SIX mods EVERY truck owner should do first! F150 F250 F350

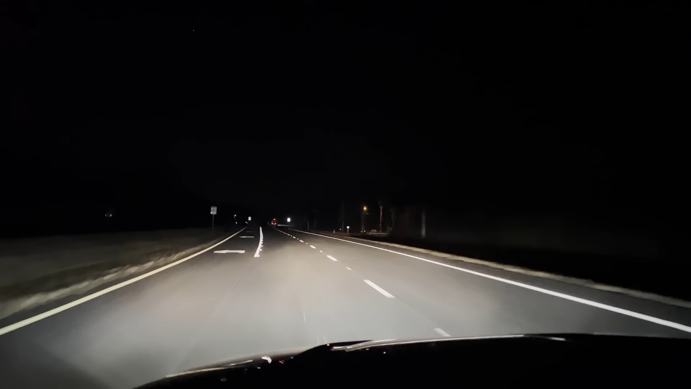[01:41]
And as you can see in this little video, you can see the side of the road way better.